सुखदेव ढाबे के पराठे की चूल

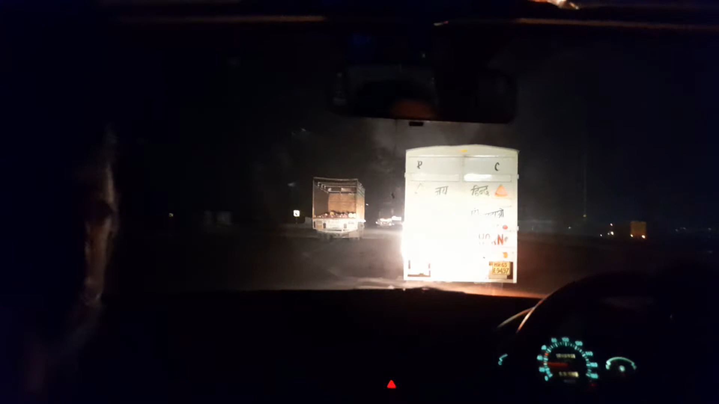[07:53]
आगे तो यहीं तो अरे यह दो रस्ता उतर रहा न यहां से पानी पज़ा रहा है
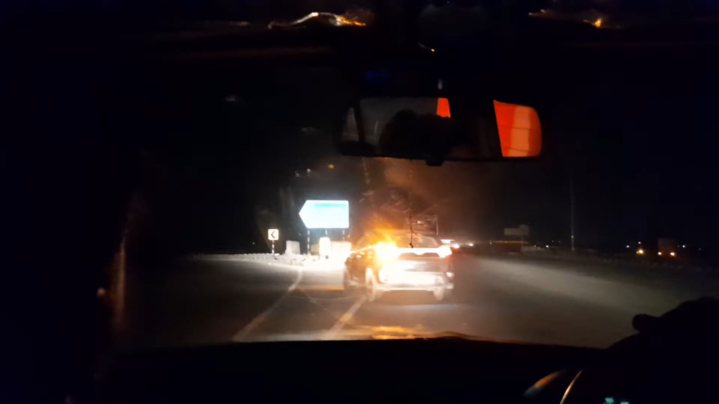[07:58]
तो यह फो जा रहा है माने साथ तो इस उतरने को उतरना ही पड़ेगा बहीं आगे जाम मिल रहा